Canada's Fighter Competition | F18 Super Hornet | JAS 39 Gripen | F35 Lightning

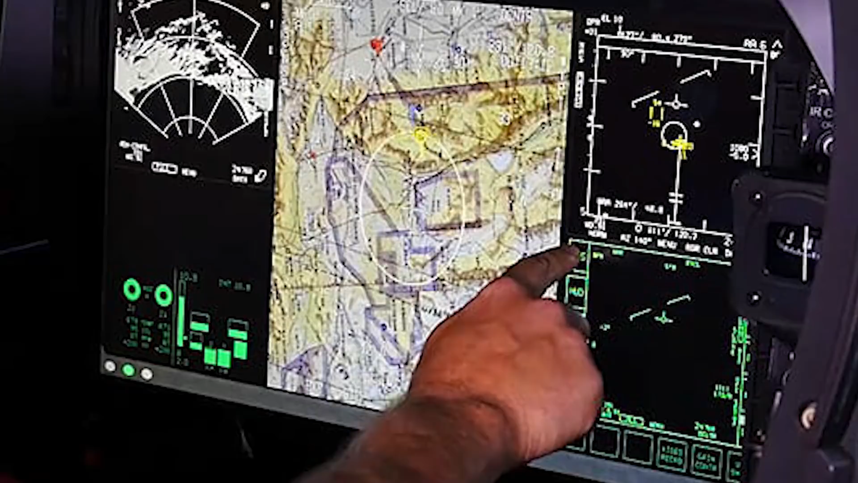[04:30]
The ACS takes four more multiple MFD displays and combines them into one touchscreen display. The singular display brings an iPad-like user interface to the cockpit and is planned for use in both the single-seat E models and dual-seat F models. This will allow for customizable representations of critical data as it becomes available.